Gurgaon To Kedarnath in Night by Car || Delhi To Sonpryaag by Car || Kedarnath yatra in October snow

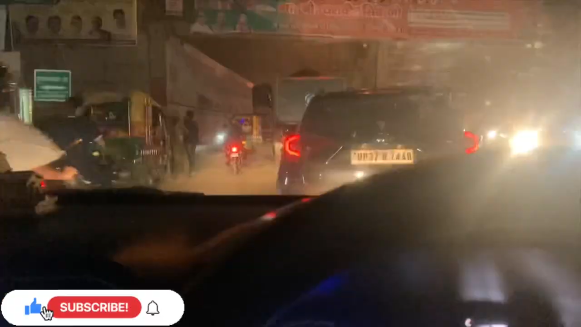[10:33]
अंदेरा हो चुका है दोस्तों अभी हम चड़ रहे हैं नेच अठावन पर
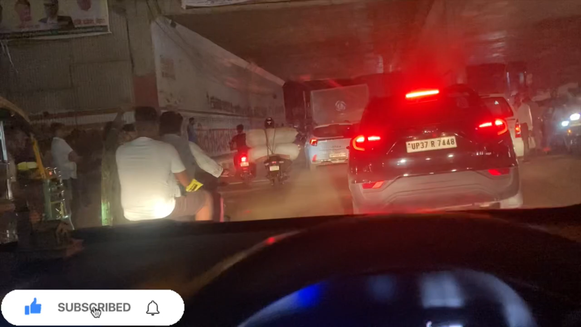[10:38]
यहां से मुझा फटनगर होते हुए हरीदवार और हरीदवार से फिर रिशी केश और रिशी केश से सोन प्रियाग
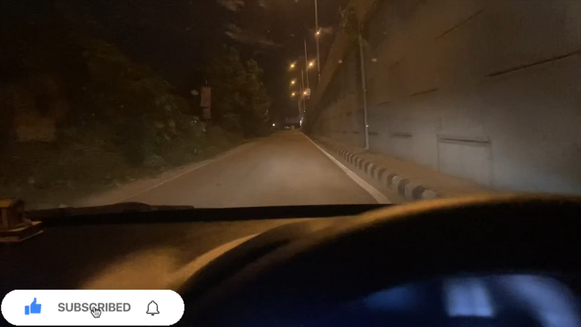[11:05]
फिर कल दो फैर तक ही महाँ से निकला जाएगा और अगली शाम हो जाएगी पहुंचते पहुंचते
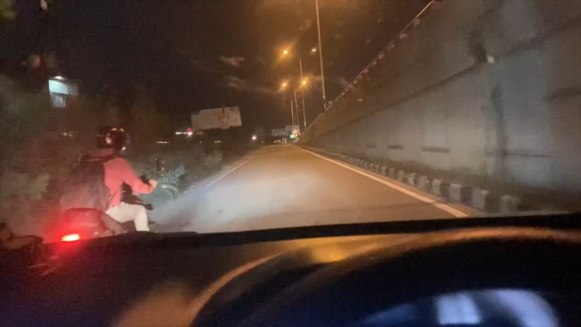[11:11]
मेरट क्रोस कर लिया है दोस्तों यहां से टाइम दिखा रहा है दस गंटे पांच मिनट
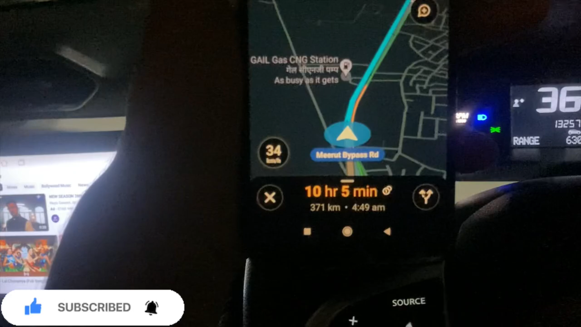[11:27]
का लगबग 371 किलो मिटर चार बजगे 59 मिनट पे सुबह पहुंचेंगे सोन प्रियाग
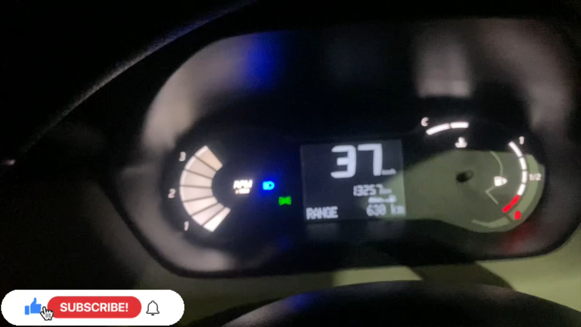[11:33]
और अभी पहुंचने वाले हैं हम खतोली मुझा फटनगर से पहले पढ़ता है
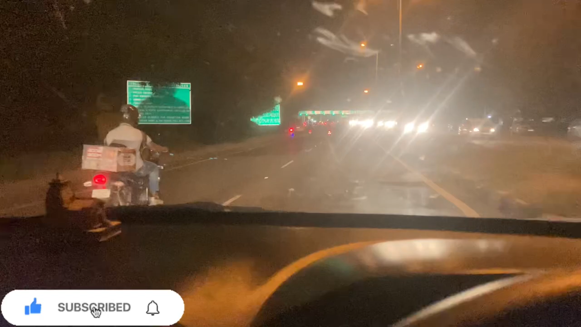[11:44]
खतोली से पहले दोराला पहुंच चुके हैं हम दोराला टोल प्लाजा पर
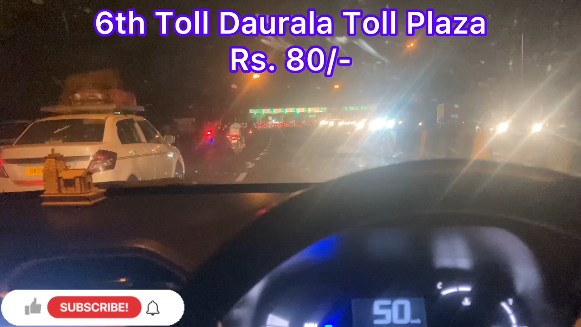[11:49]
यहां पर करीब 80 रुपे का टोल हमारा लगेगा और थोड़ी बहुत लाइन है इस टोल पर भी टाइम लग जाएगा लगबग 10 मिनट का
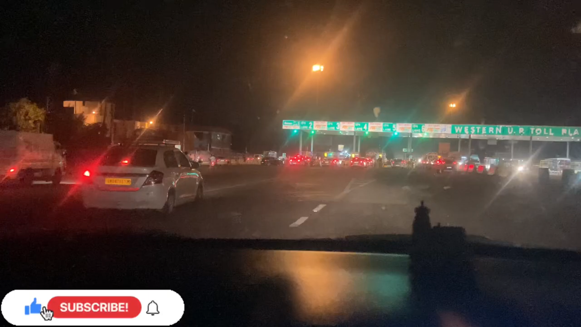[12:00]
इसी लाइन में ले लेते हैं इसमें थोड़ी कम गाडिया है वैसे इस टोल से बचने का एक रास्ता भी है थोड़ा पहले 100 मिटर पहले
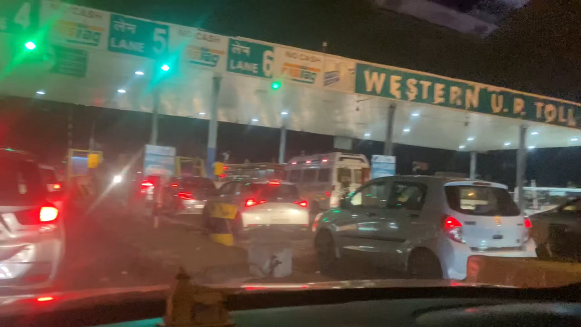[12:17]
राइट को मुढ़के और आगे निकलता है करीब 2 किलो मिटर आगे जाके लेकिन वह
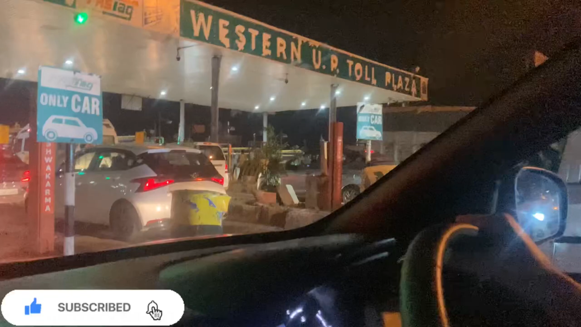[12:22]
खेतों का रास्ता है थोड़ा उपड़ खाबड � अब यह तो रिस्क लेना गलत है गाड़ यहां फटा फट निकल रही है यहां से अच्छी मशीन है इनकी स्केनर जो होता है लेकिन
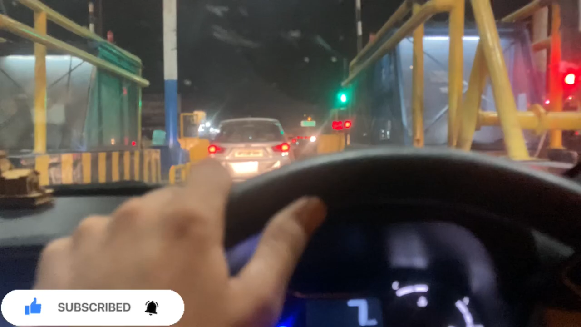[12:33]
फिर भी पांच से साथ मिनिट हमको लग गई यहां पर भी 60 रुपे का टोल टेक्स इसमें कटा है हमारा अब यहां
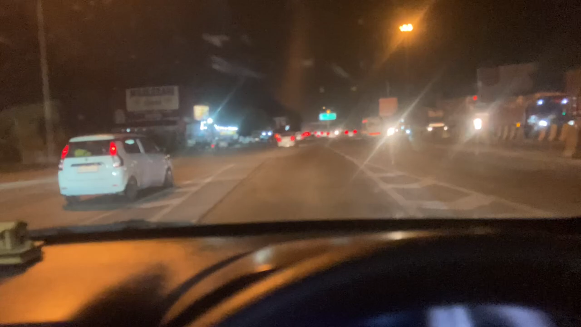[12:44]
से 10 किलो मेटर बाद हम पहुंचेंगे खतोली फिर उससे 20 से 25 किलो मेटर बाद आएगा मुझे फटनगर तो रोड बिल्कुल हाईवे का रास्ता है बिल्कुल किलिया रोड है तो थोड़ा स्पीड से गाड़ियम य 90 किलो मेटर पर आवर
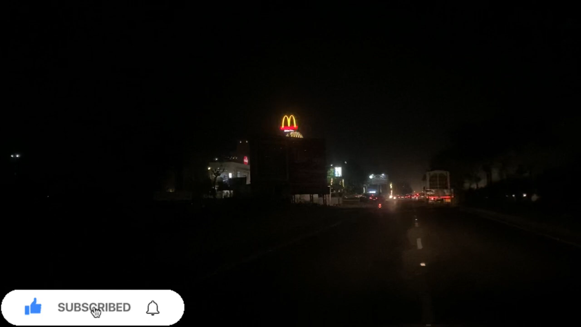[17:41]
साथवा टोल प्लाजा आचुका है दोस्तों छपार टोल प्लाजा के नाम से है मुझा फणनगर से करीब 20 से 25 किलो मेटर आगे पड़ता है हरिद्वार की तरफ
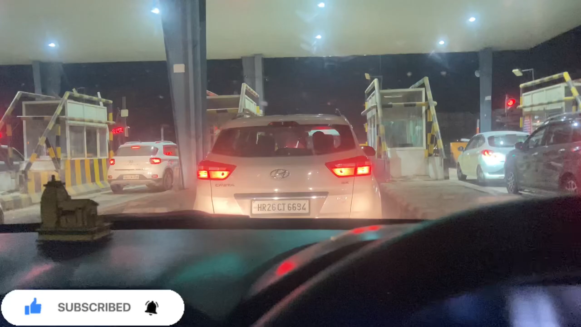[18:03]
और असी रुपे का टोल यहां पर भी देना पड़ेगा
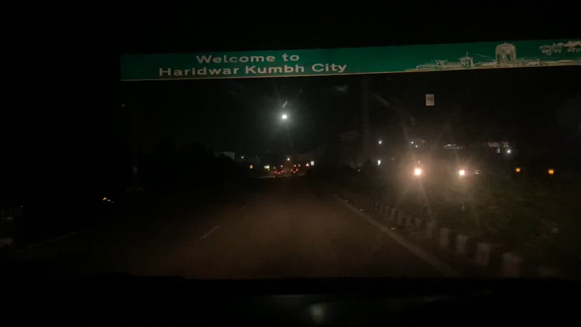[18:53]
यह हरीदुआर की सीमा में परवेश कर चुके हैं टाइम हो गया है सबान नो यहां से करीब 50 किलो मिटर बचा हुआ है अभी हरीदुआर फिर वहां से 25-30 किलो मिटर रिशी केस फिर देखेंगे रास्ते में रुपना पड़ेगा कहीं क्योंकि रात को सही
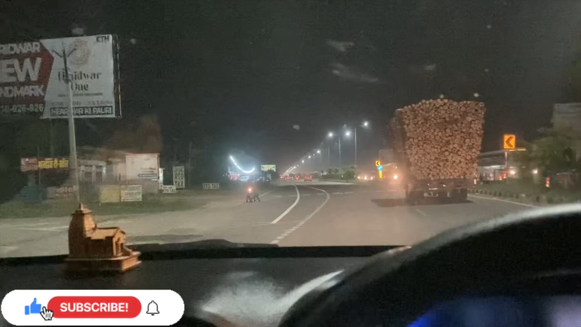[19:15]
नहीं है सेफ नहीं है वो रास्ता रिशी केस से सोन प्रयाक का जहां भी
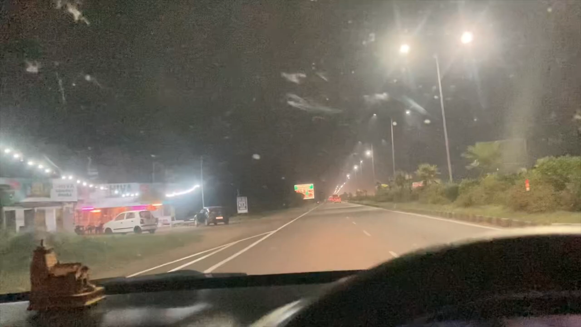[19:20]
हमें आसा लगेगा मालनो रस्ता खराब है महीं पर रुख जाएंगे बोटल में लेगा ठीक है नहीं तो अपनी गाड़ी में लेट जाएंगे साइड में लगागे
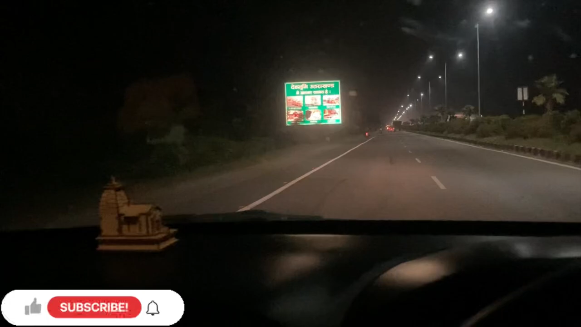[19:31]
देव भूमी उत्तरा खंड आपका स्वागत करती है जै शंकर जै महा का
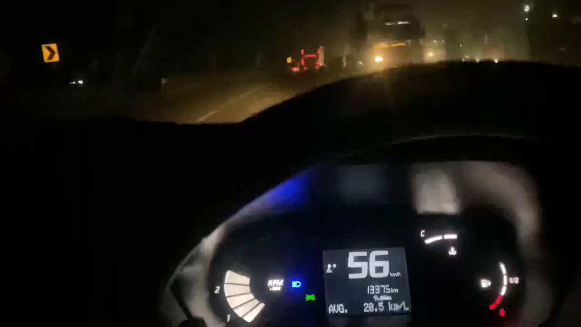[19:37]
हरीदुआर पहुंचने वाले हैं भाईयों करीब यहां से 25 किलोमेटर
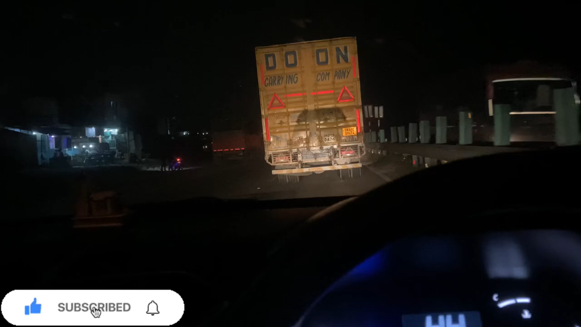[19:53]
हरीदुआर रह गया 20 या 25 और देखो एवरेज कितना बढ़िया दे